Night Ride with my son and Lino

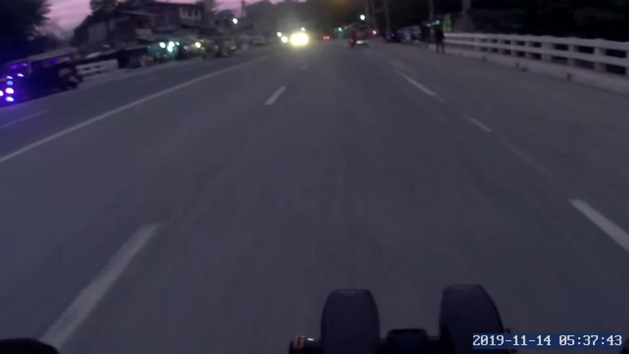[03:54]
Nakapit lang na ito mga parekoy, hindi malayo. Hindi kami lang ng drive. Hindi lang tayo na Masinag. Nakasilaw din na, yung mga ilaw lang na sa loob natin. Pero ingat-ingat lang mga parekoy. Nasa likod yung anak ko tsak si Lino. Ito ng pinto.
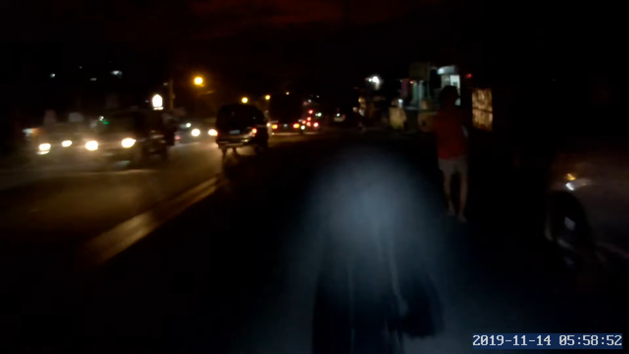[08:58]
Ang dilim na baka hindi ko na makikita masyado.
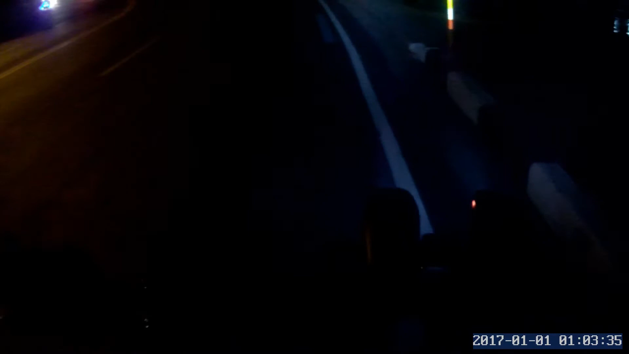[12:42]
Hindi matinim na, pero pag-iwari pa rin ako pala dito sa tulog. Kitang-kita yung mga salubong natin. Ito na yung pakyat ako, yung natutuloy magaling sa kain. Ito ay paahon ko mga parte, ang 12-9. Sa may paradise point. At ay, hindi sa dyan. Itong lugar natin mga parikoy, bakit ito doon sa Palis Point.